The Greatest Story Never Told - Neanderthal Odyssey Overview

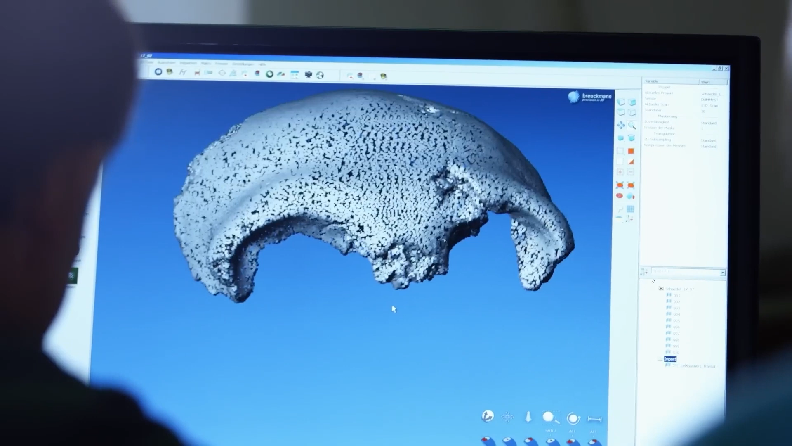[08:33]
Massive brow ridges jut out, protecting their faces and eyes from potentially heavy blows.